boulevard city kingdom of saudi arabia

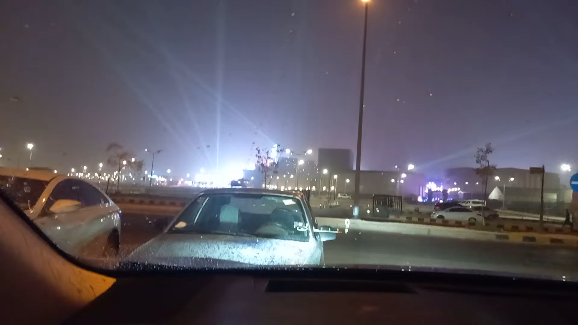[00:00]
ayan guys nandito tayo ngayon sa raw boulevard city of sriyad sa urivia now guys nandito tayo ngayon sa kasalukuyang lugar na may ulan kasalukuyang umuulan ang area na to